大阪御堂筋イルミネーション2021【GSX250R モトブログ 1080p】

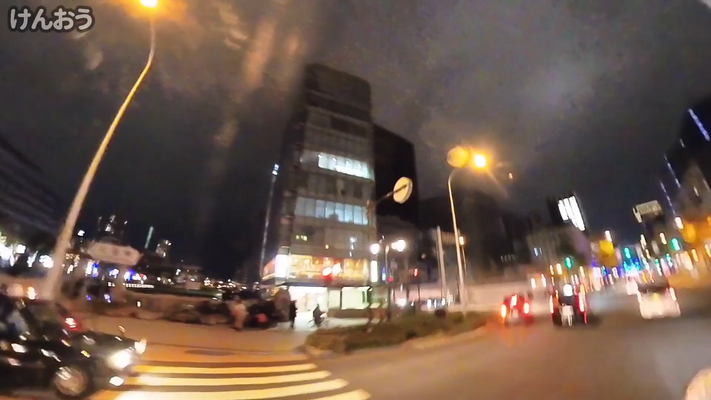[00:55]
大阪駅ですね大阪駅から二道筋という道をね南へ降りていくわけなんですけど
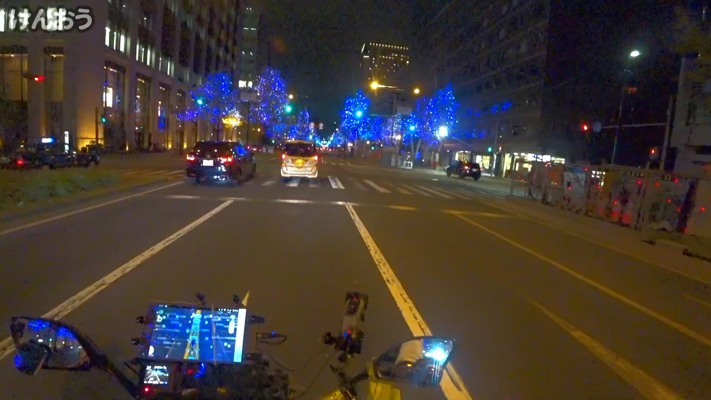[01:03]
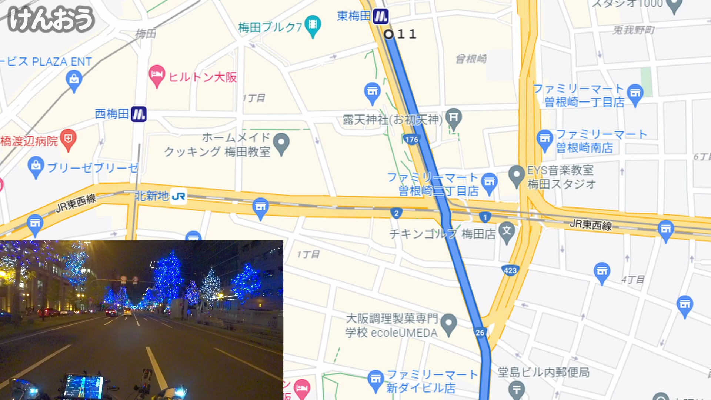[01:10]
ほぼ一直線の道なんですけどその間のですね、イチョウやったかな
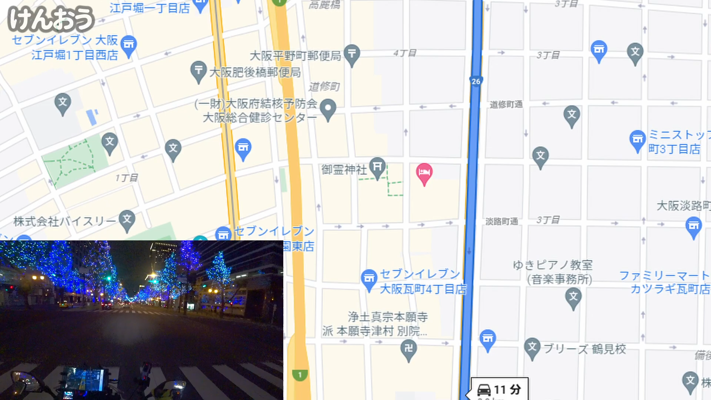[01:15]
これがLEDで飾り付けられていると毎年やっているんですけどもね
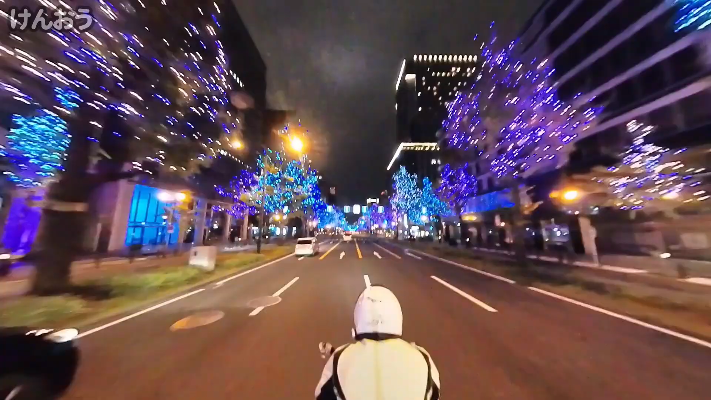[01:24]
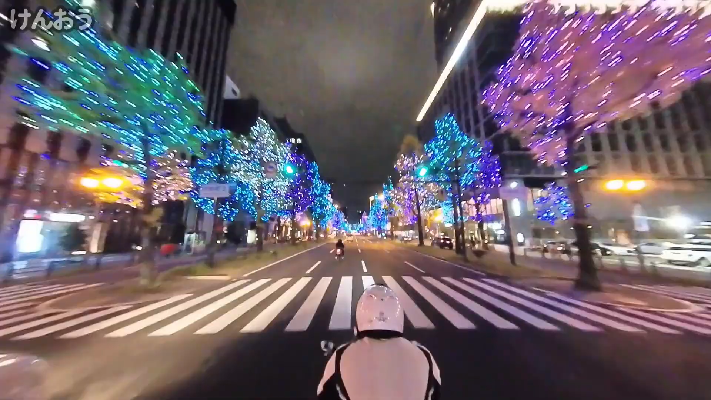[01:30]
なかなかに綺麗な道なので360度カメラがこの時に生きるんではないかと撮影を始めました
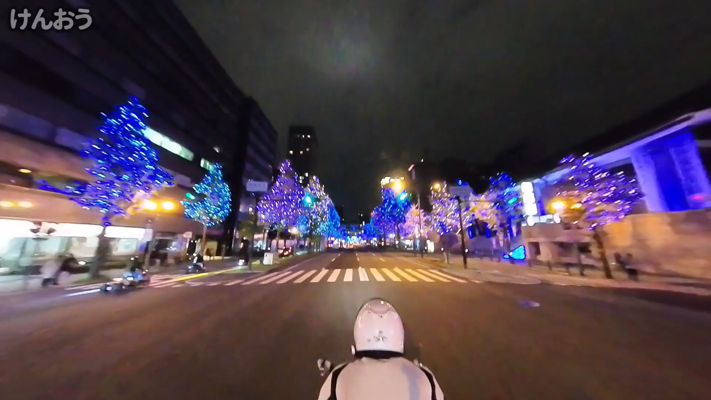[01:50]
区間によって色が分けられているそうです11月頃から始まって今年
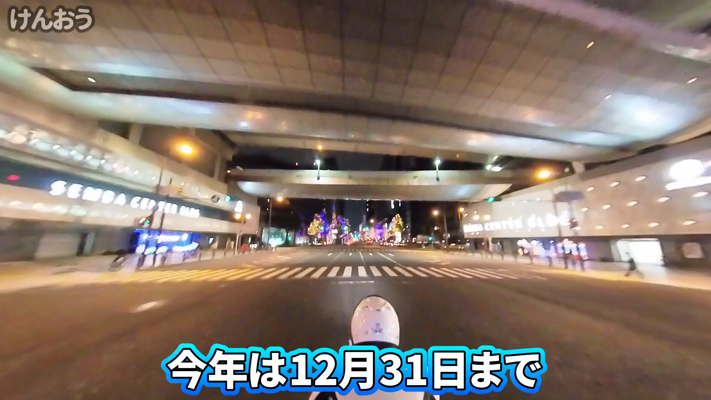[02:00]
は12月31日までこの二道筋のイルミネーションはしていると時間は大体ねえっと、
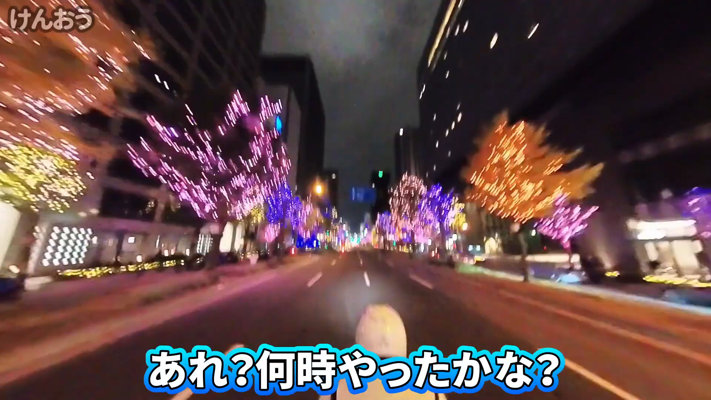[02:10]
なんじゃったかな17時か19時だったかそれから11時まで検討しています今日はですね混みたくなかったので今走っているのは土曜日の今10時
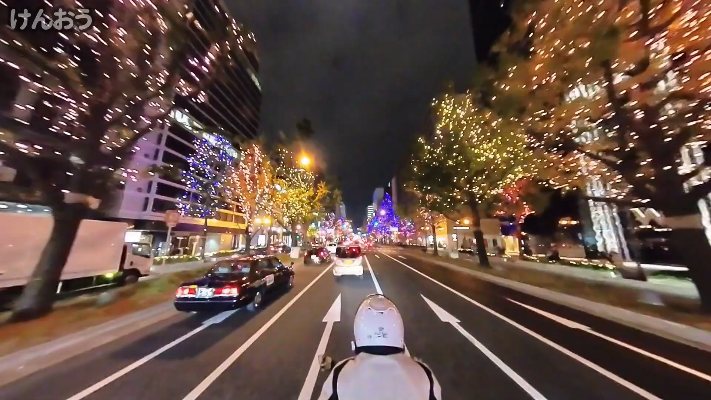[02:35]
遅めに走ったら渋滞に巻き込まれないかなと思ったんだけどやっぱり渋滞するかな何時に走ったらここ空いてんだろうな直前かなただ、
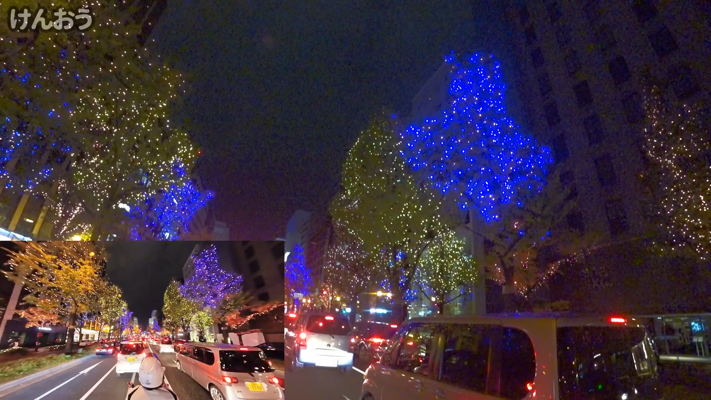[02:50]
ついているだけじゃなくて光の強弱が入っているんだね
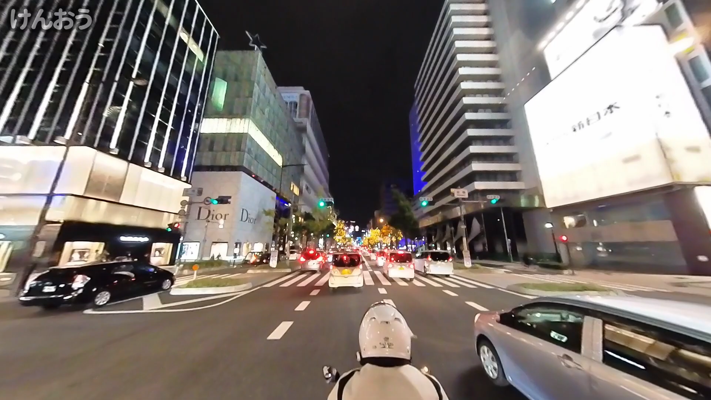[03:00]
この時間でやっぱり渋滞しているとなるといつ走ればいいんだろう高地球か?
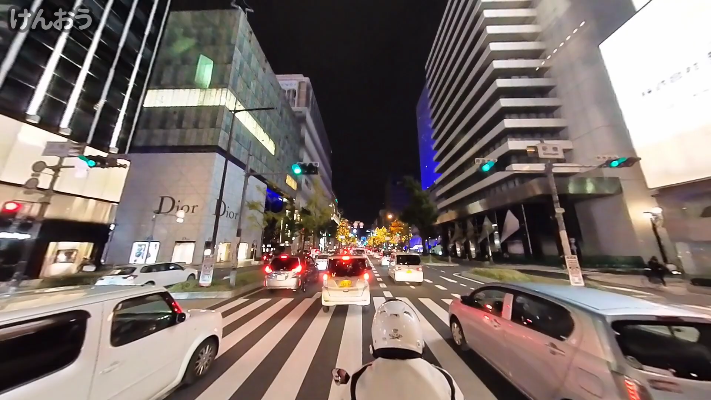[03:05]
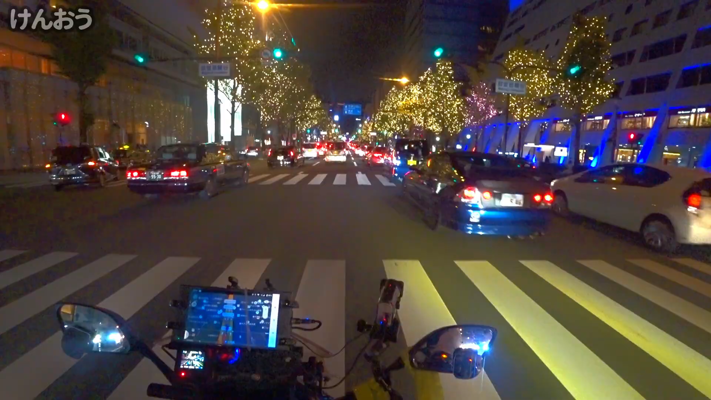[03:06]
ずーっと渋滞かーずーっと渋滞しているとあんまり良い景色じゃないな360が綺麗に映ってくれていることを祈るか
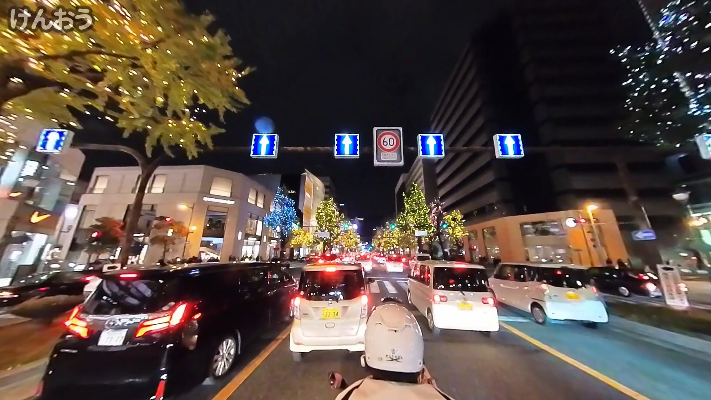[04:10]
この道筋は6車線あって真ん中が4車線両端に1車線ずつ計6車線一方通行の形であるんだけど先から看板に行けると両端がなんか閉鎖されてるって看板が出てるなぁ両端じゃなくて左側かな?塞がってんのはなんかまだ分からないな看板がはっきり見えない
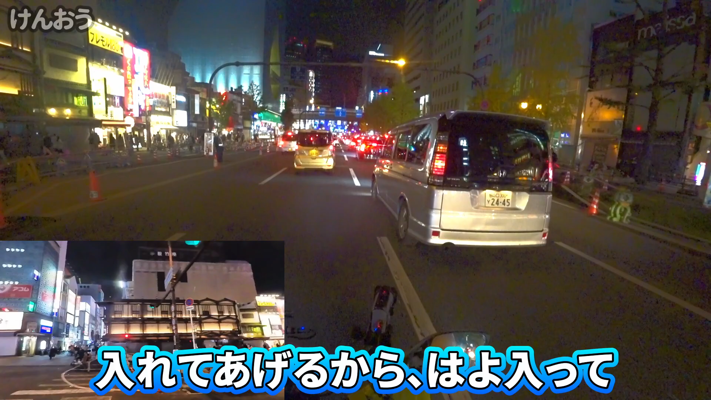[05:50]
入れてあげるから早く入ってここかなーもう…交通り合いがこう…あ、面の所やからもうそこにリゲーサルもんか…って感じで走ってる人多いからななんかここ刺しが多かったんか全裁死んだからな
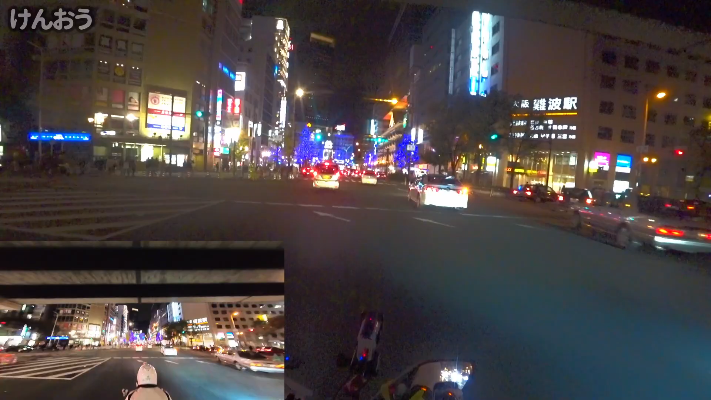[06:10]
あれ、そやったかなここも警察されてるのかここが終点南海南場駅近鉄南場駅だったかな違うな南海南場駅